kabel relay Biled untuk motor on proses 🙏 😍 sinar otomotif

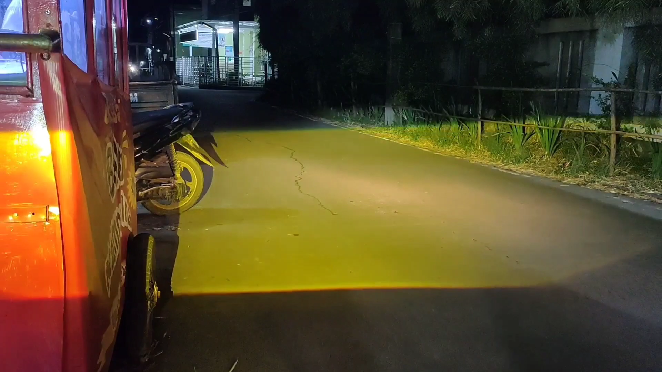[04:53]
oke sekarang menuju ke cahaya yang 4.300 Kelvin ya keterangan dosa ya atau warmbet
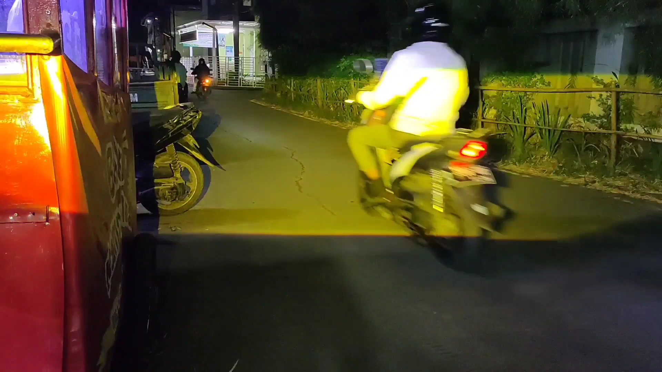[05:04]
perpaduan antara putih dan kuning dicampur jadi satu jadi putih apel gitu ya kita off dulu 1 2 3 nah ini warmbet ini sebenarnya cahaya yang